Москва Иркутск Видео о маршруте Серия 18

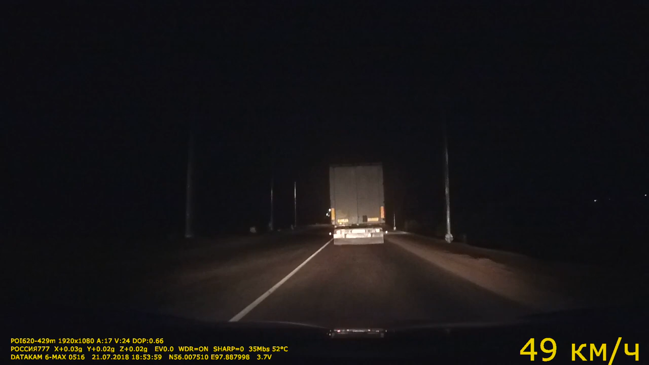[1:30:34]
Условия движения можете оценить сами. Интенсивность движения слабенькая. Попадаются встречные машины.
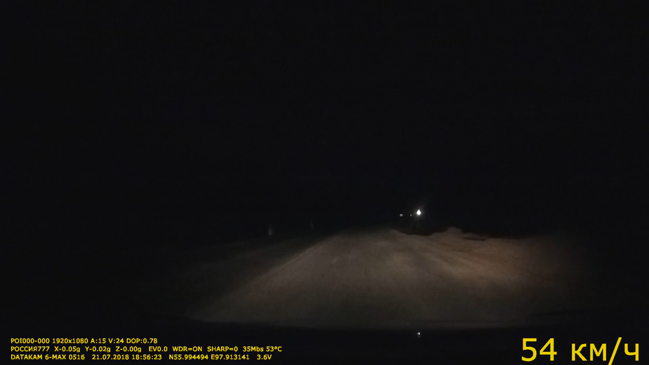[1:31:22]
Впереди мост через реку Бирюса. Кстати, есть песенка «Там, где речка, речка Бирюса». Поет на на голоса. Вы можете забить в Ютубе «Речка Береса».